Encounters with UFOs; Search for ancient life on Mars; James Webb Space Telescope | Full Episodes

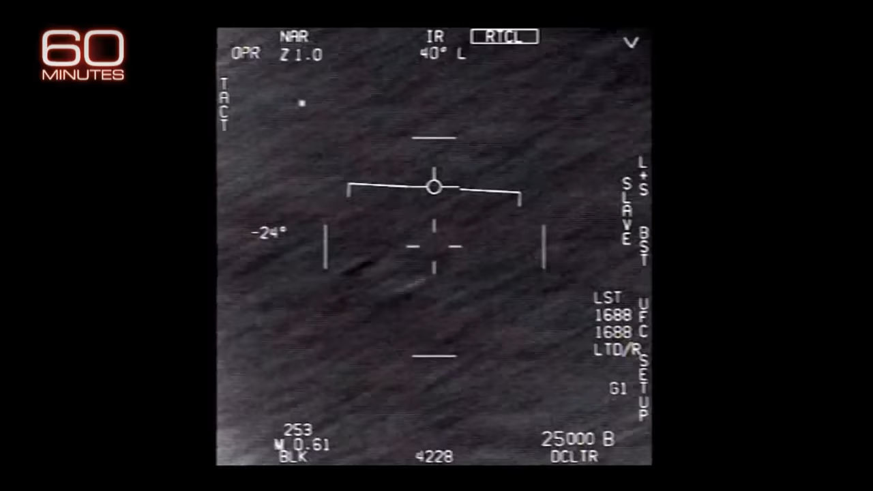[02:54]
They combed through data and records and analyzed videos like this. A Navy aircrew struggles to lock onto a fast-moving object off the U.S. Atlantic coast in 2015. Look at the sky!
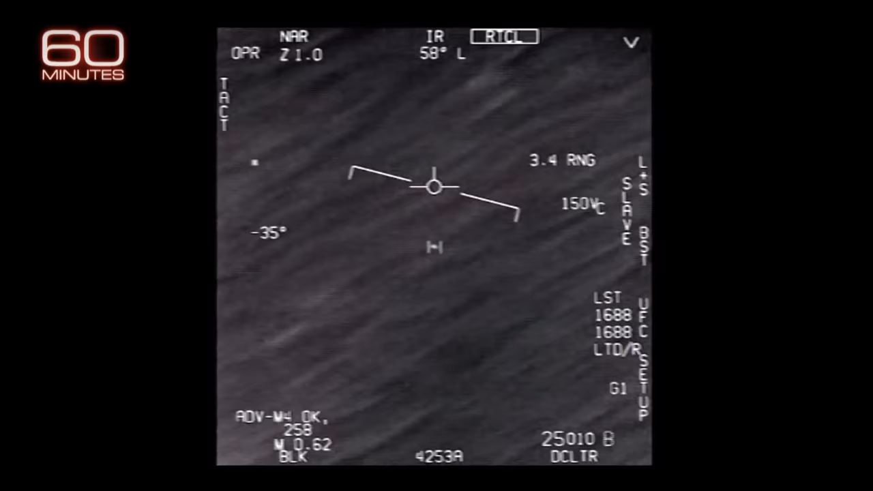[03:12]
Recently released images may not convince UFO skeptics,
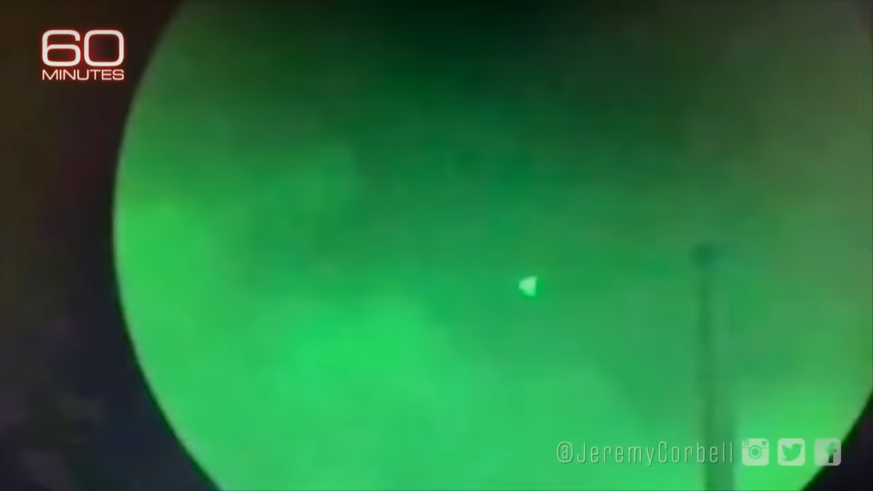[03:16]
but the Pentagon admits it doesn't know what in the world this is, or this, or this. So what do you say to the skeptics?
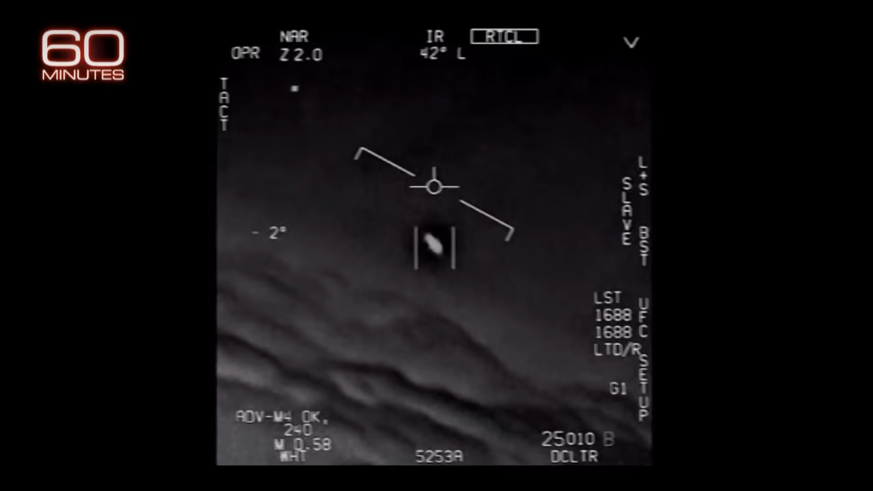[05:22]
Oh, my gosh. They're all going against the wind. The wind's 120 knots from the west. Don't go all day, dude. You can sort of hear the surprise in their voices.
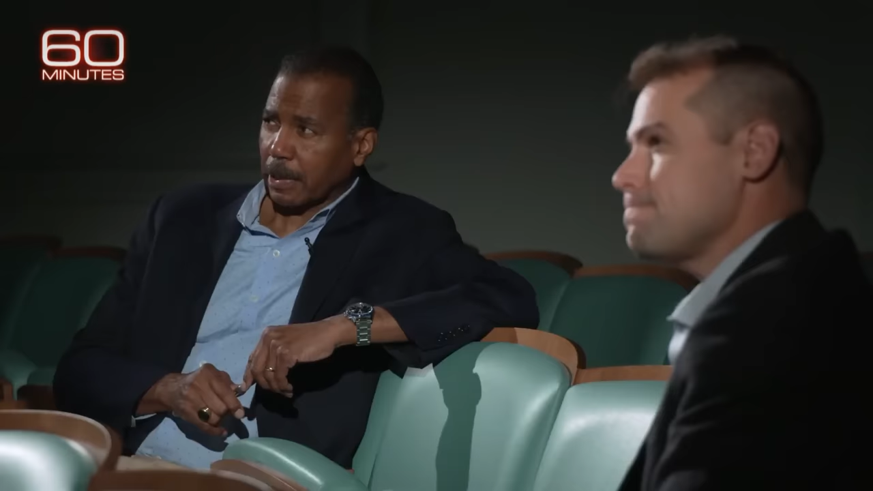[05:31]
You certainly can.
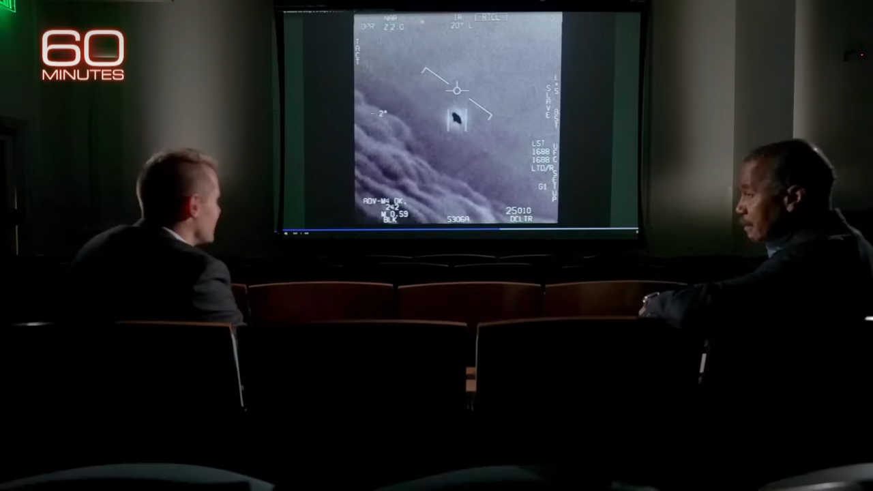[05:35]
They seem to have broke character a bit, and we're just kind of amazed at what they were seeing. What do you think when you see something like this?
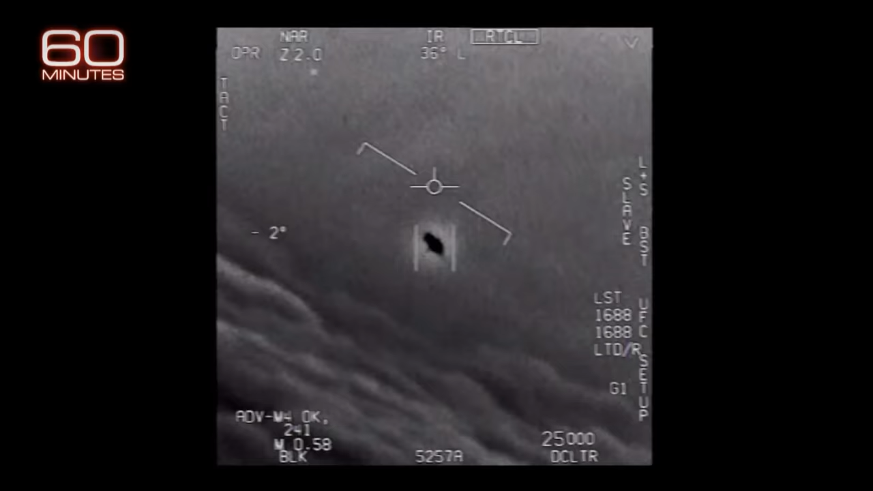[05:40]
This is a difficult one to explain. You have rotation. You have high altitudes. You have propulsion, right? I don't know. I don't know what it is, frankly.
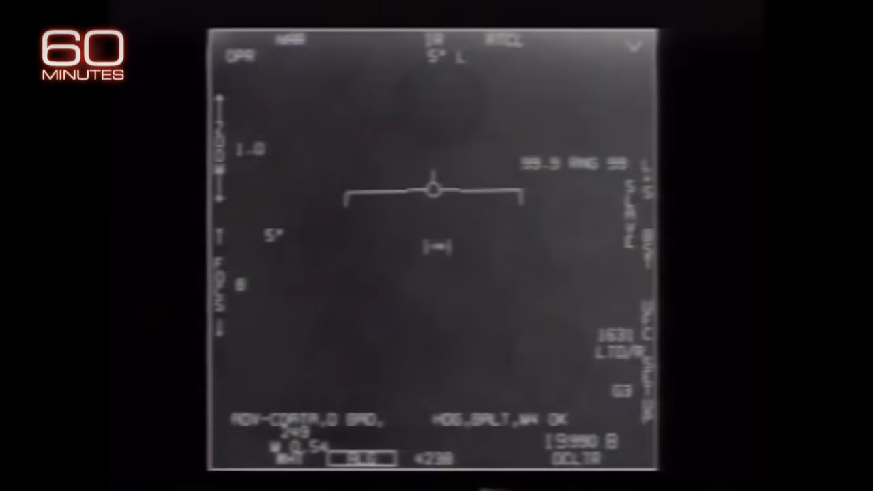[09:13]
Seconds later, the Princeton reacquired the target, 60 miles away. Another crew managed to briefly lock onto it with a targeting camera before it zipped off again.